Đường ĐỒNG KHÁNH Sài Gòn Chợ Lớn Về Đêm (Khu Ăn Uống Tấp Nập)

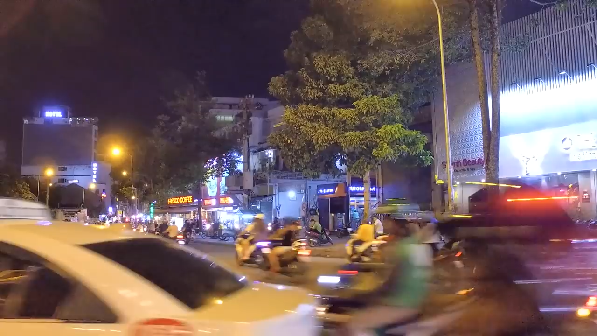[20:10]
Ngay cái vị trí này Đó là Đại Thế Giới Rain Mode Ngày xưa Nơi ăn chơi Nổi tiếng Ở Sài Gòn Chợ Lớn Bình Tài Trải Và đó là Đại Thế Giới
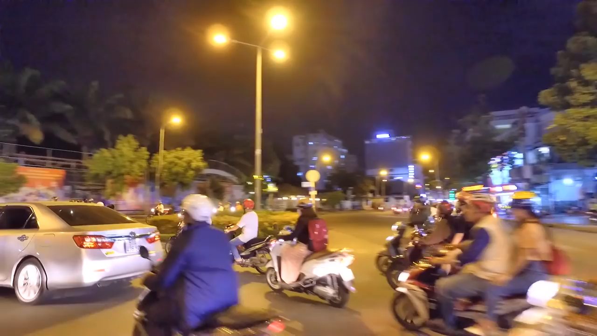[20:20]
Một số ảnh Ở khu vực